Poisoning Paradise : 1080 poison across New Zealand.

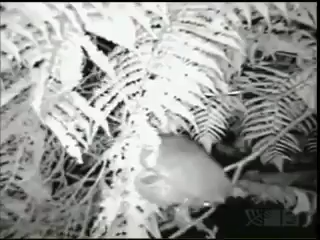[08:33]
possums raiding nests, a plucky kiwi in a fight to the death.